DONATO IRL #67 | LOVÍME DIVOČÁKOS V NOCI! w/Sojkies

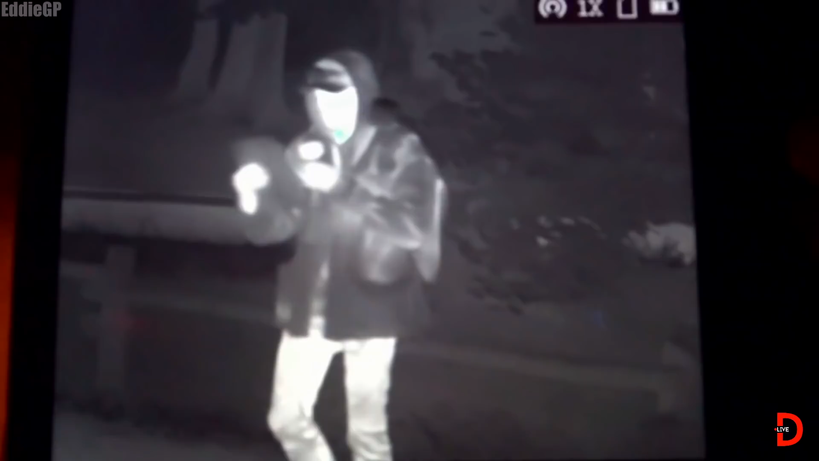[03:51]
A mne ide, počkaj. Chod do piče Sojkis, ne. Ja som len zvedavý, či to spraví teplý vzduch.
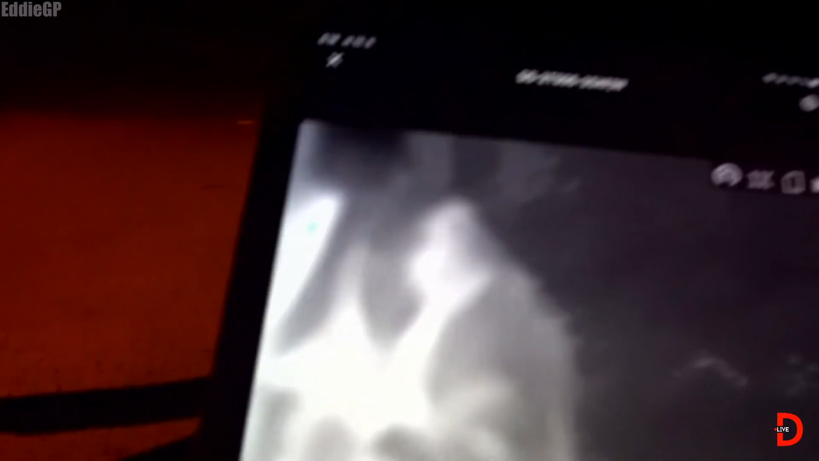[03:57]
Ty Neru robí to teplý vzduch. Počkaj.
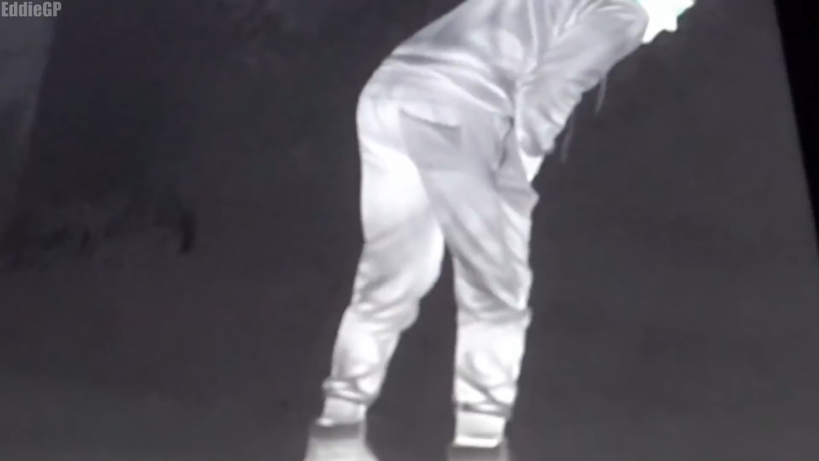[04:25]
Sojkis, tam niečo je nás. Tam niečo je.
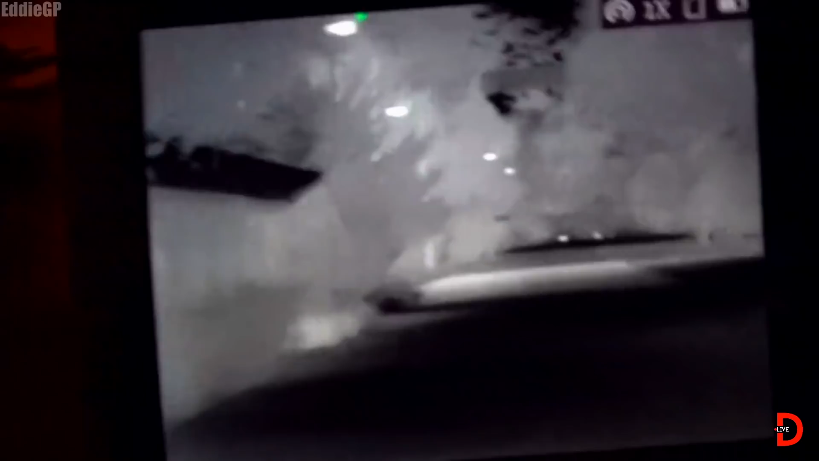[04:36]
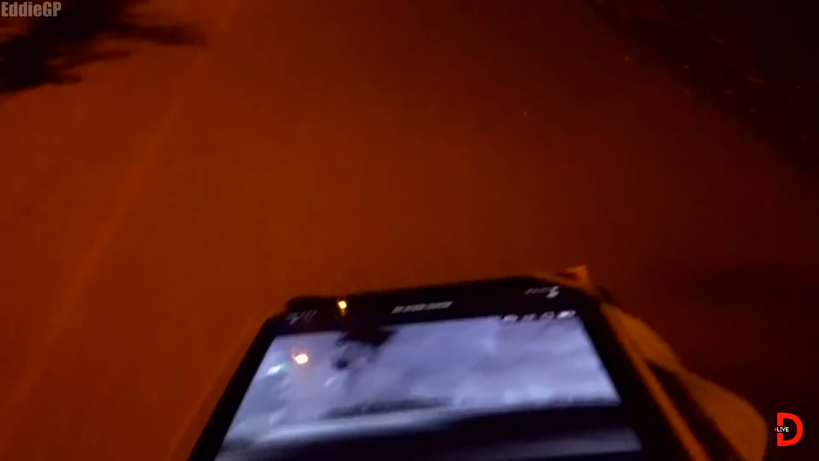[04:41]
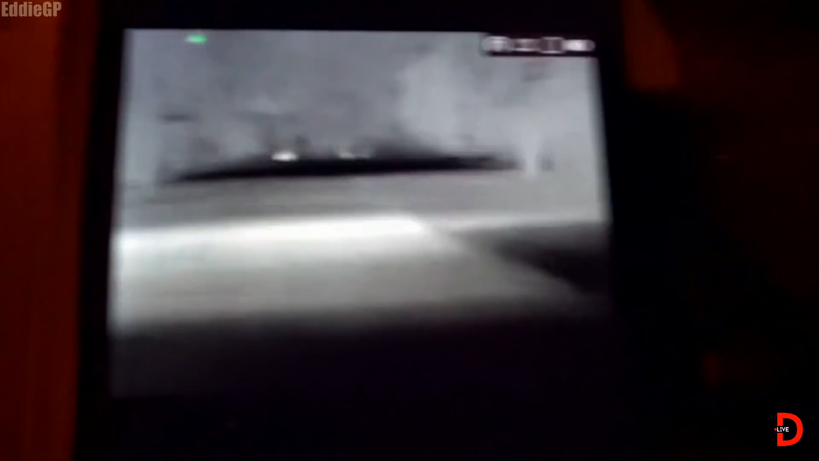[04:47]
Tam je. Tam je. Koko, ten je obrovský aj zelenosný. Fuj. Obrovský sú, kámo. Obrovský sú.
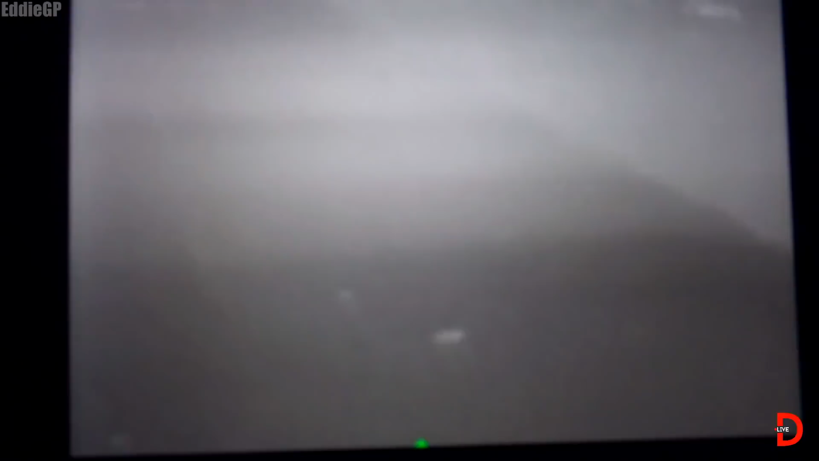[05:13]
Ticho, napravo, kúkni, napravo, napravo. Doľava, doľava, doľava, doľava, koko, doľava. Doľava, doľava.
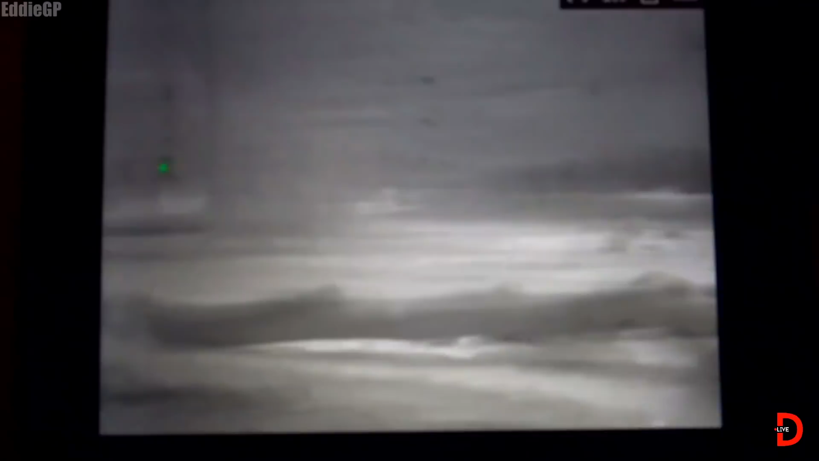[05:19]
Doľava, ešte, ešte. Tam, tam. Tebe jebe, tebe jebe, tebe jebe.
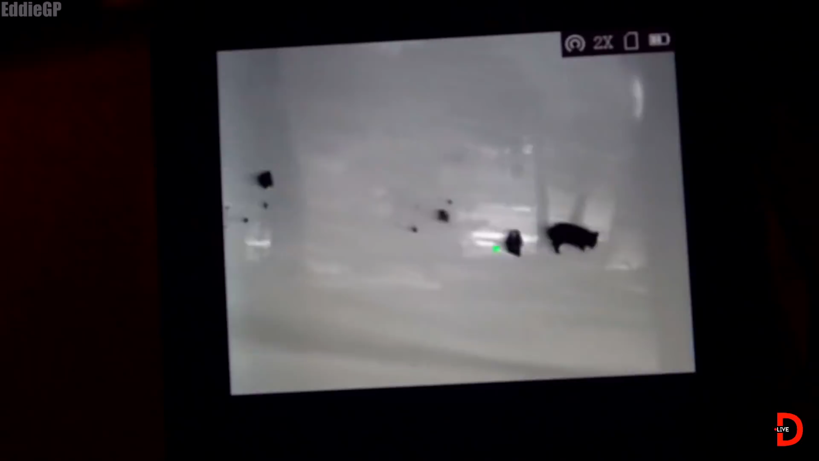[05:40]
Odzumuj to, koho chce, či na nás niekto nejde. Odzumuj to. Kúkni doľava.
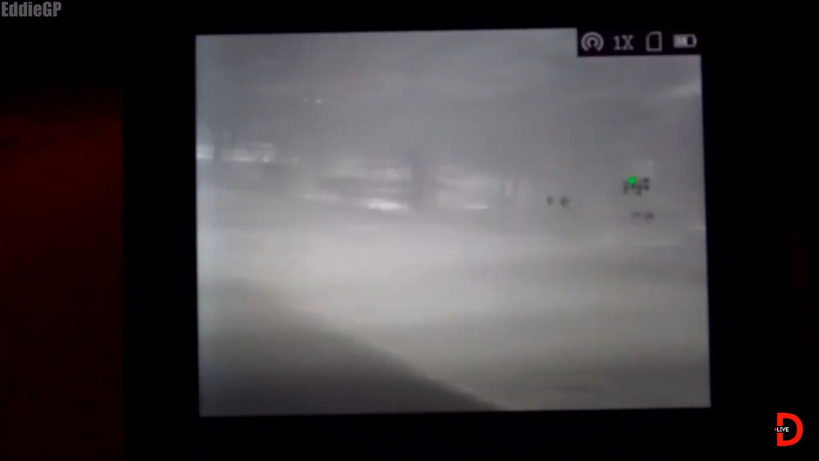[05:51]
Dobre, dobre, sme čistí? Tam sú tí vpredu.
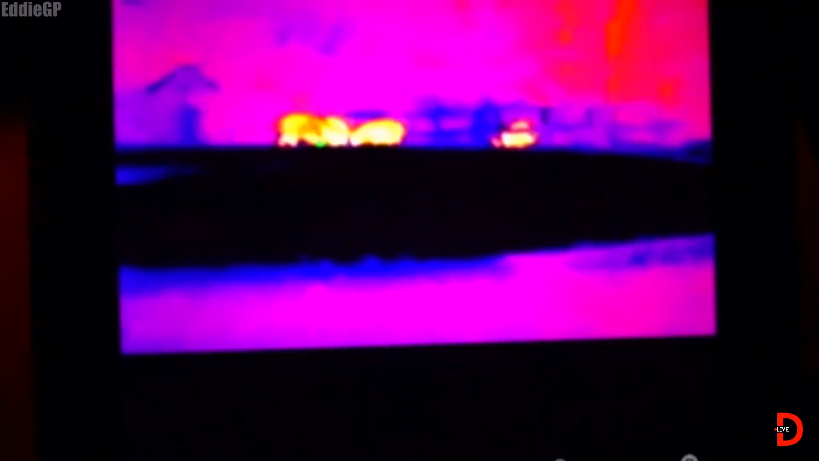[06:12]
Pozri. Kolo celé stádo, pozri na to.
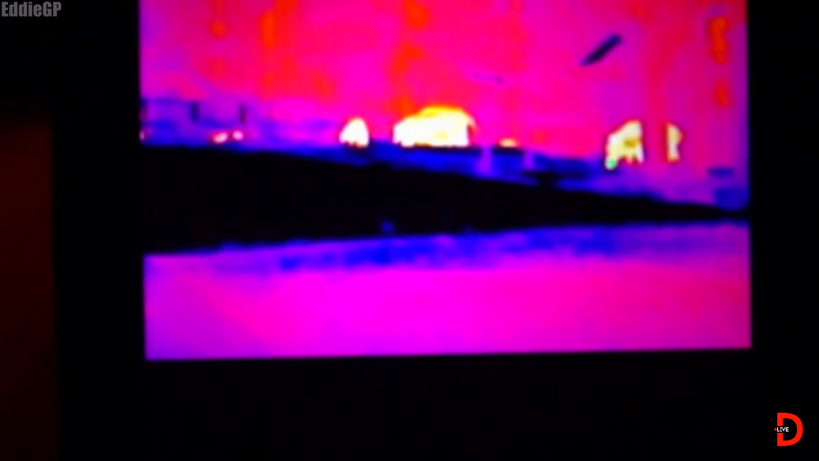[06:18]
Tebe jebe, Zajkis. Paško, však, ale ja ho tam vidím. Tebe jebe?
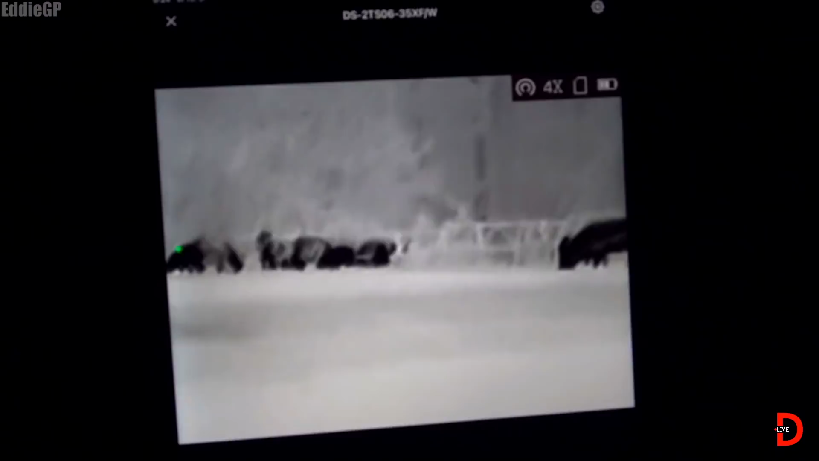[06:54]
Kámo! Veľa ich tam je. Veľa ich tam.
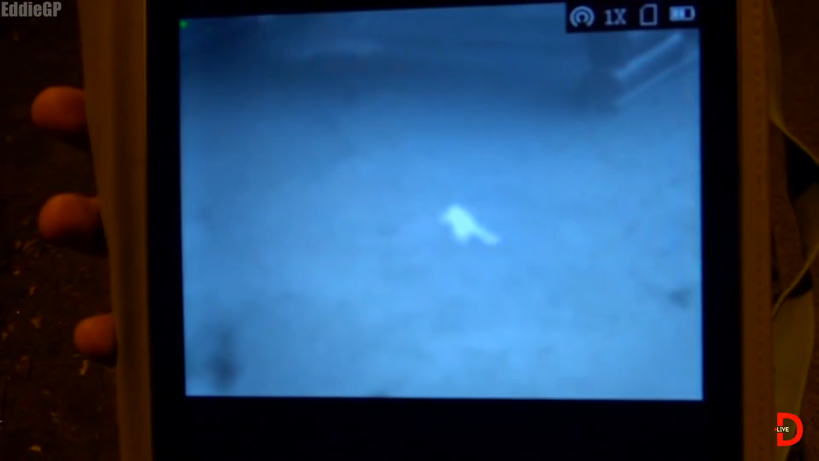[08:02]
Ona je studenčia, ak sem, kámo. Zaostri, zaostri tú kurvu.
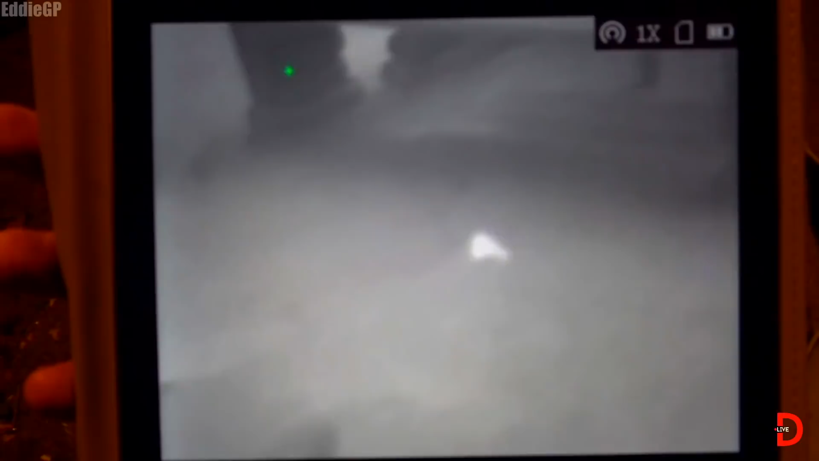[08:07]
Zaostri ju. Svinia jedna.
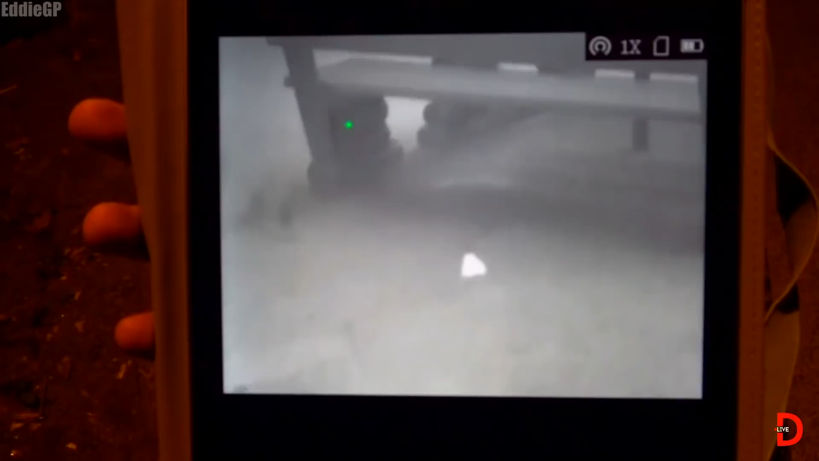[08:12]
Studenčia? Kámo, ona je studenčia. Čebe jebe.
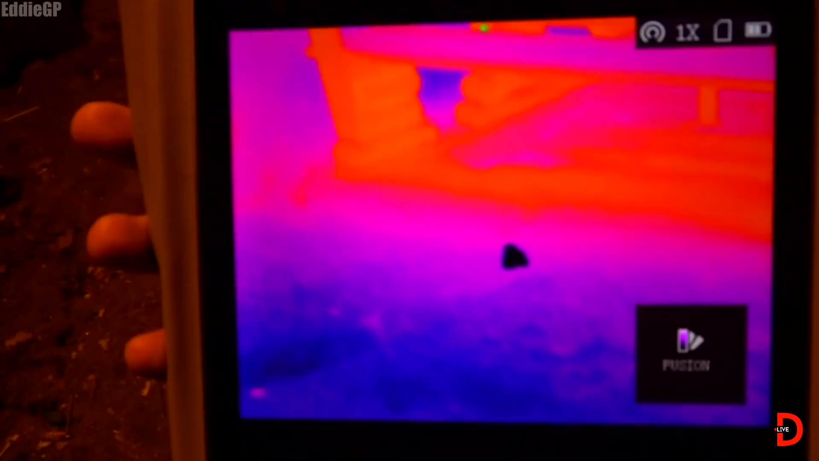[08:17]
Zumni ju, zumni ju, tú suku. Zumni tú suku.
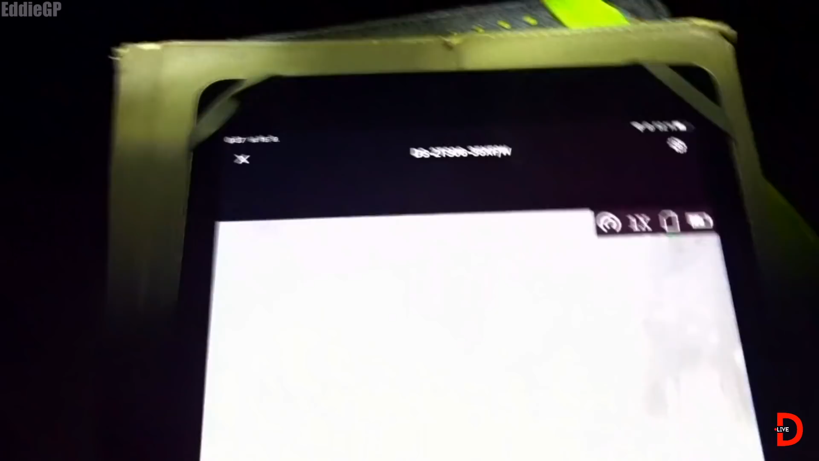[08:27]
Ha, ha, zajac?
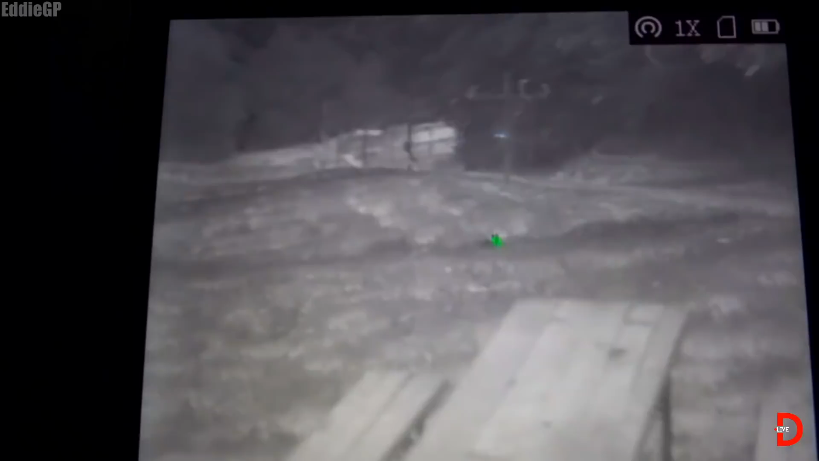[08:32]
Zajačík, že? Aha, ten hajzel. Pekne v prírode si pobehuje.
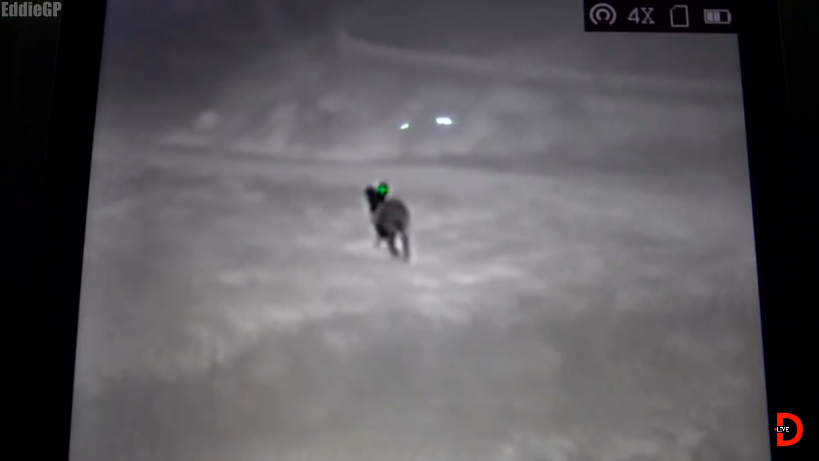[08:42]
Kámo, toto je hovacky zaujímavé. To neurobím.
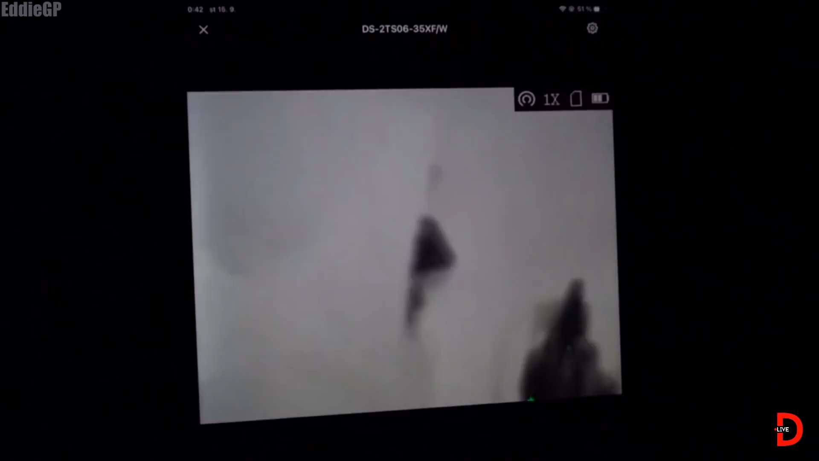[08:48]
A červený nos mám úplne... A tie, tá, tie fúzy nerob. Fúzy, kámo.
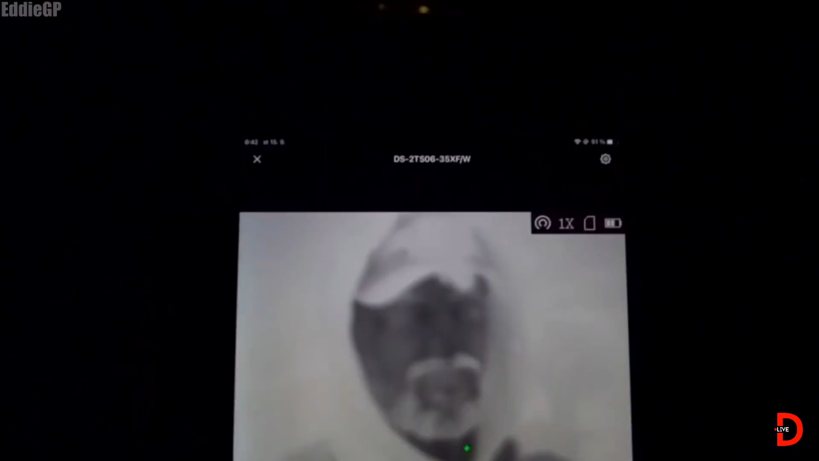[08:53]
Kúkaj na mňa. Ej, tie myhalnice, kámo, máš úplne biele.
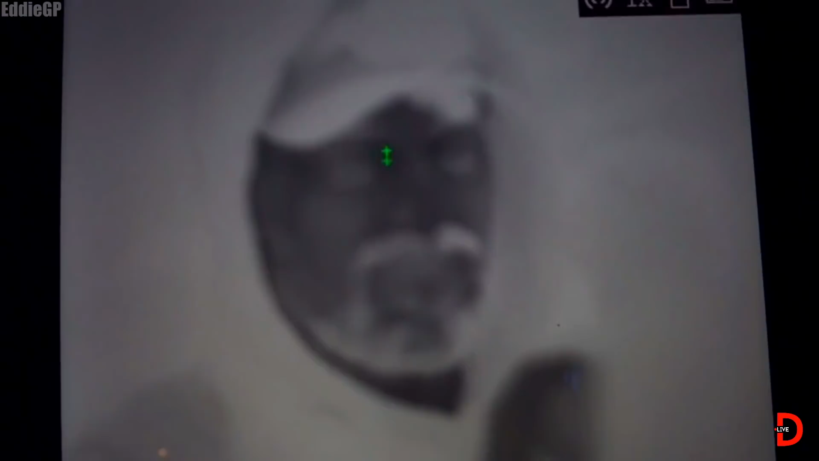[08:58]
Počkaj, ja idem ďalej. Idem ďalej. Dáš mi zoomik. Kámo, to je top.